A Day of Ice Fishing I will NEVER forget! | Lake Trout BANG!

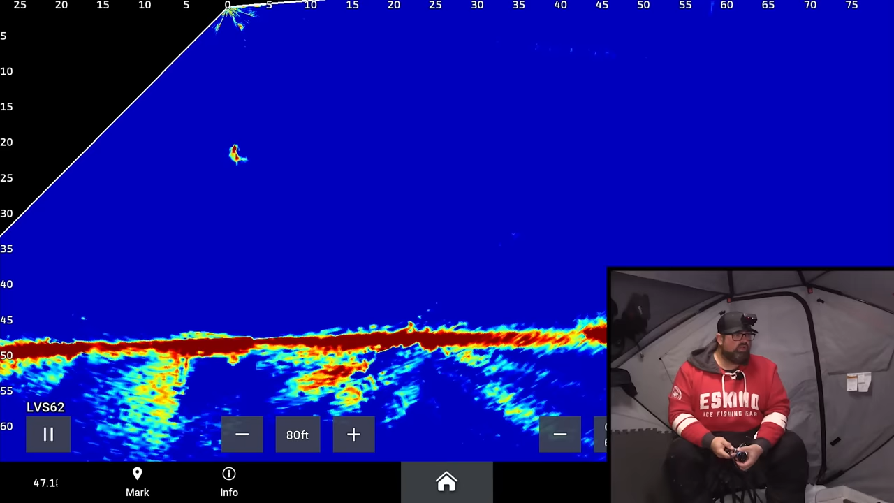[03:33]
Come on, that's a big fish. Oh, come on. I'm not recording the underwater camera yet. I feel like it's gonna eat it on the way down. I'm not recording the underwater camera yet, I just put it down. Oh, that's a bigger fish.
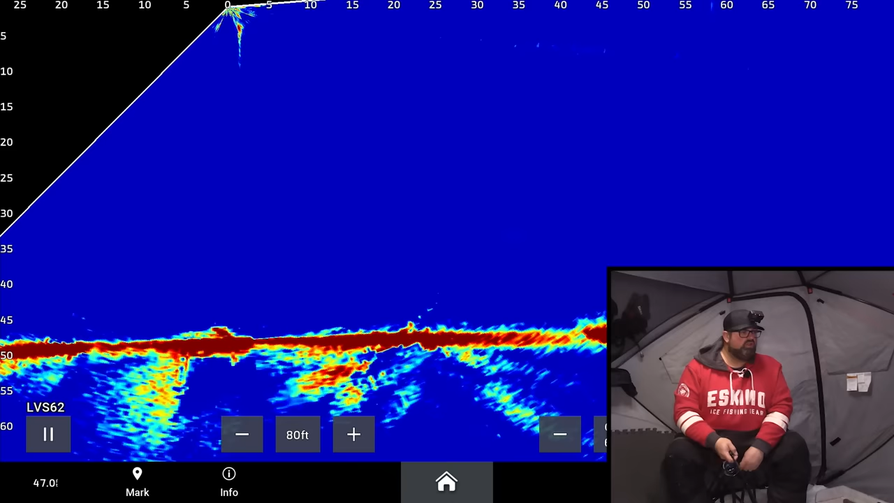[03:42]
Come on, yeah. Eat it down in the dirt. Eat it in the dirt.
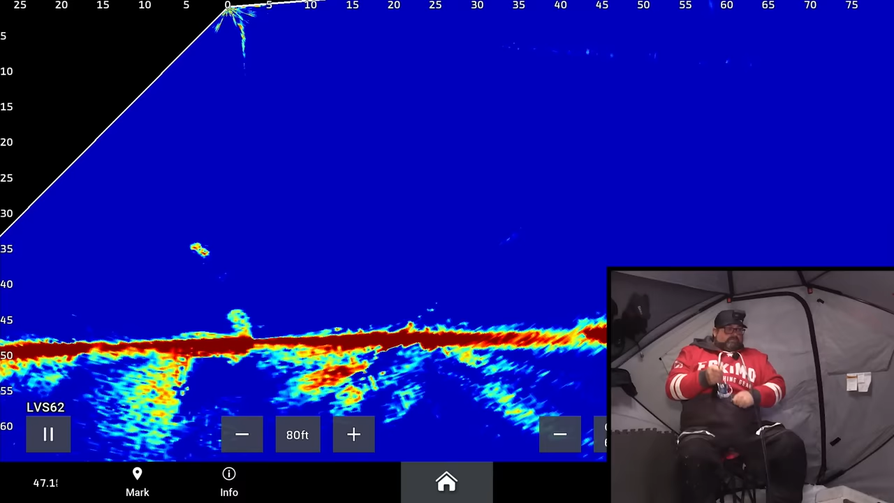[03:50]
Come on, baby. Steve button. I'm not sure how big. I just know bigger than the other one for sure.
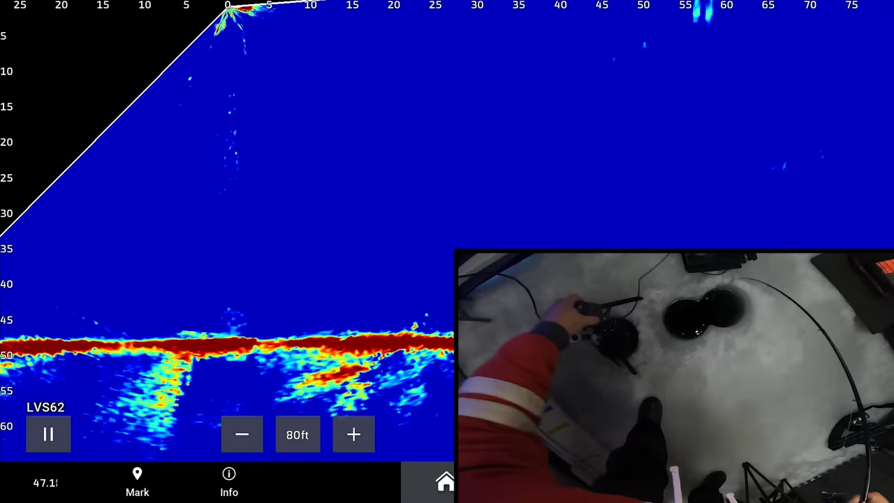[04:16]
It's not tiny. But I don't think it's huge. Oh, my drag is so tight right now.
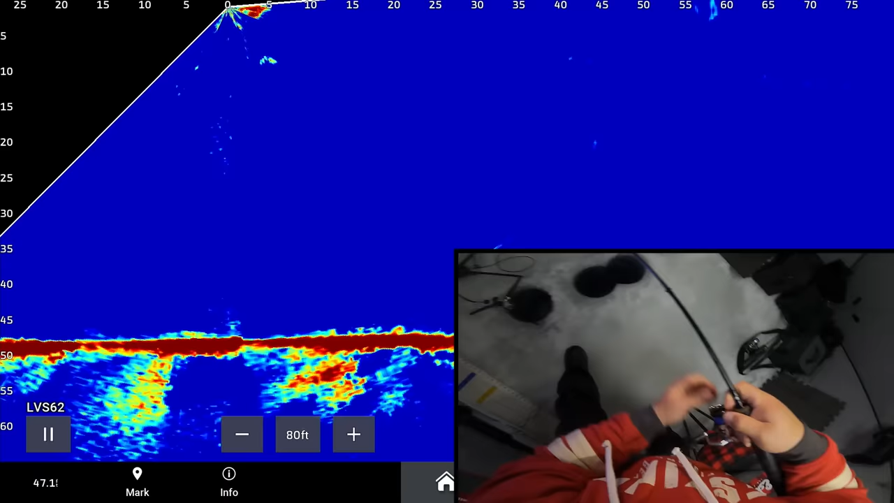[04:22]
Come on, baby. I need it to run so it burns some energy. Because I don't need to like horse it up completely. I want it to burn energy. Oh, wow. Are you kidding me? It's literally taken 5 minutes. 5 minutes of fishing.
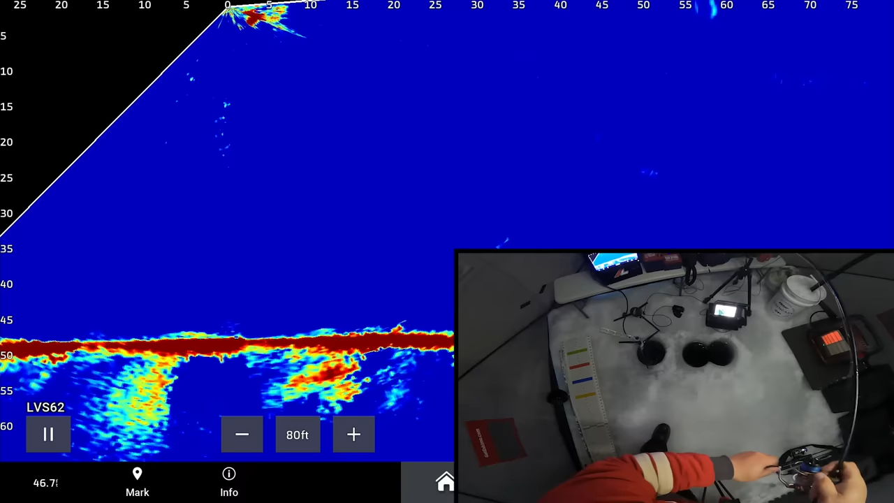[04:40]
I had that smaller fish messing with me. And I saw a flash down there. This bigger one. It totally chased that one away.
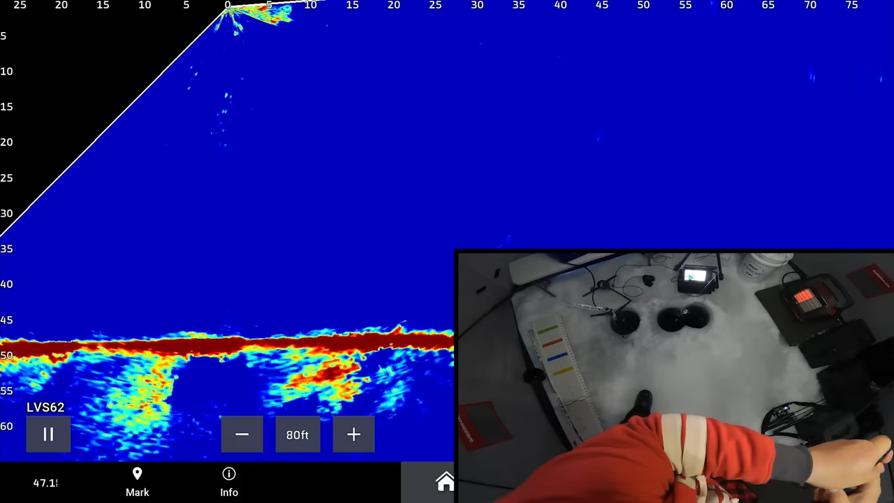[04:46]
You could tell it was aggressive. And then it didn't eat it on the way up, which is surprising, but it ate it down in the dirt.
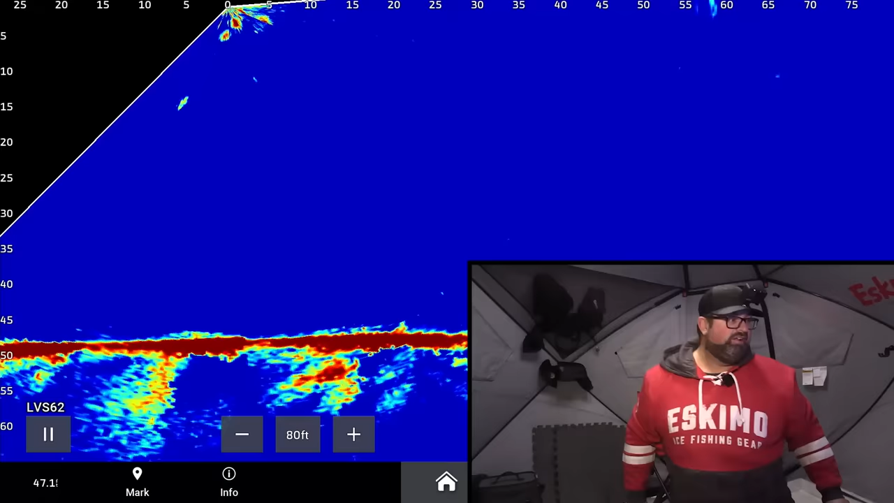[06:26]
That was epic. Epic, epic, epic to watch that fish come in, chase a smaller one around, and then boom.
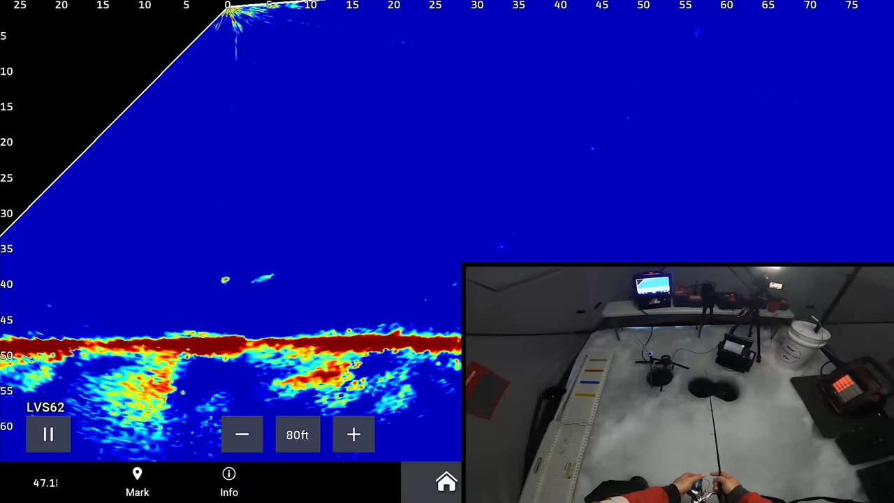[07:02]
Got a couple fish around here right now, but that fish, just like this one here, it took it to the bottom. It ate out of the bottom. I don't catch all my lake trout jigging up high, like them chasing.
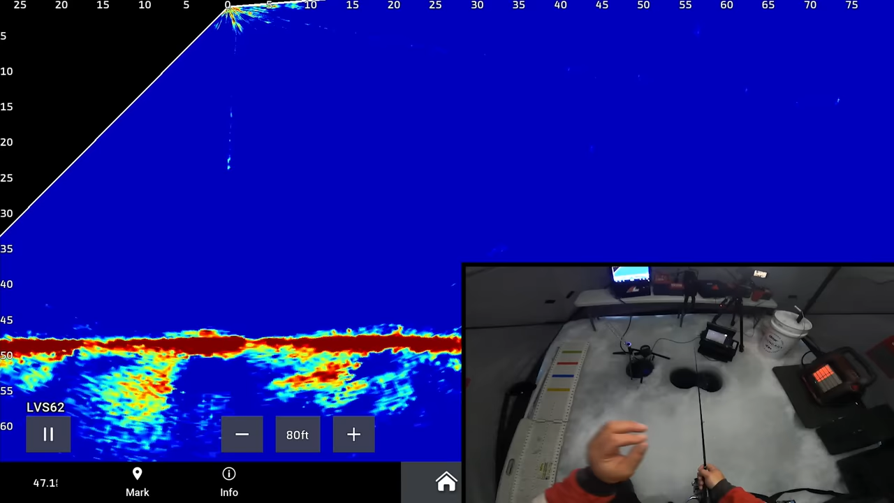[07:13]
Sometimes, yes, you catch them when they're chasing. But sometimes like this, you just put it down the bottom. You just hardly move it.
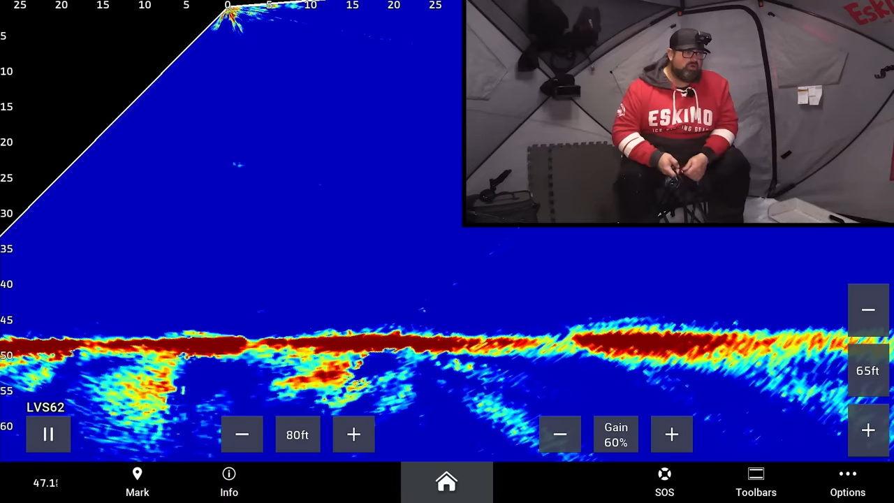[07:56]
And the odd time you catch them just dead sticking it, but usually, when I say dead sticking it, I mean like dead sticking it like 2, 3, 4 feet off the bottom. But usually when I dead stick it, I plop it right down on the bottom. Believe it or not, lake trout are scavengers. They really are.
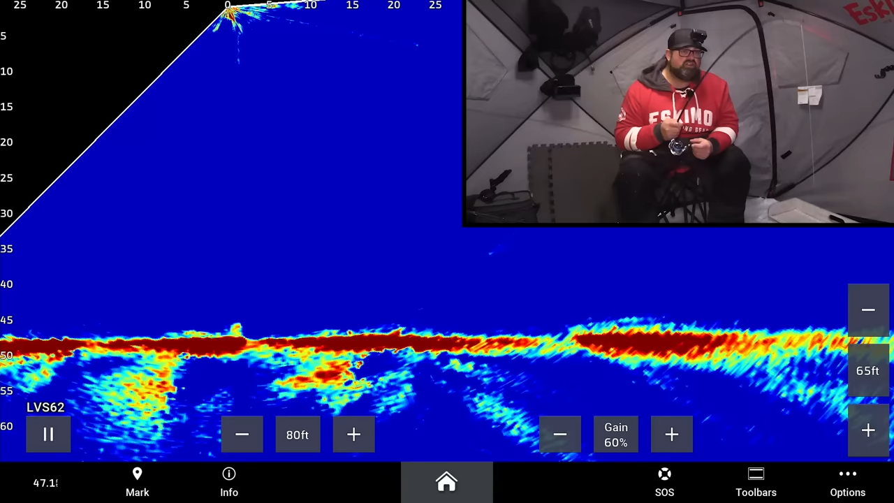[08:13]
This guy just picked it up on the bottom as it was down there. I'm not really worried about catching him, so I wasn't going to set the hook. He's a smaller one. I'm not. Like, as you saw how quick that big one came in there, that little guy was kind of chasing me around right after I got the camera set up. And out of nowhere, like, this big fish just chased that little guy away. And it can happen so quick. So that's why I don't like to mess around with the smaller ones all the time.
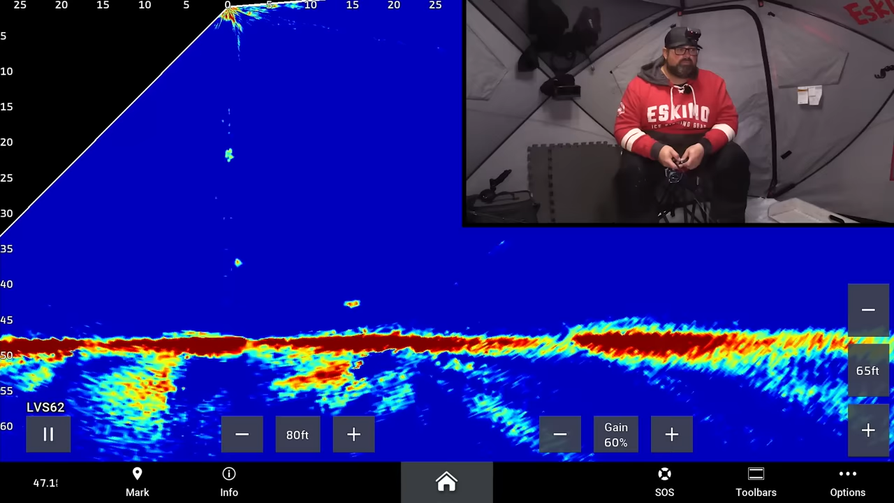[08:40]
I prefer to, like, shake them off or don't set the hook on them, etc. Etc.
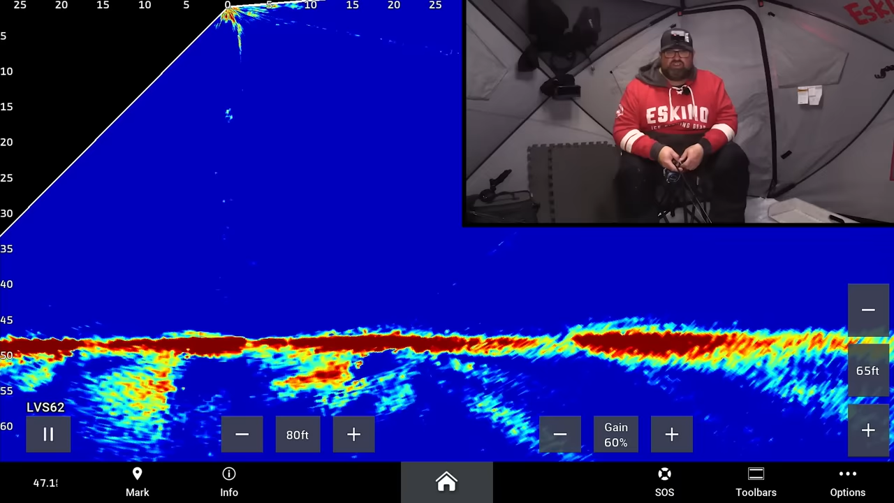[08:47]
I should probably respond back to Cindy.
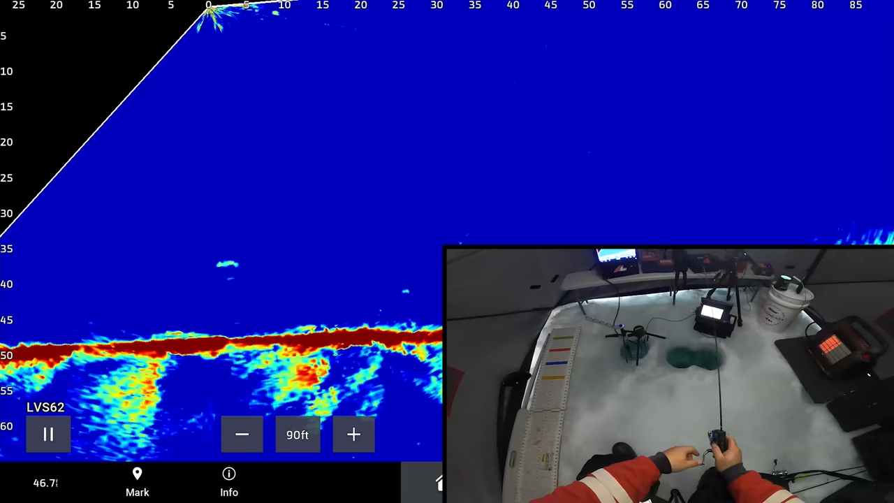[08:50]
Little guy. It's been fairly dead seas down there.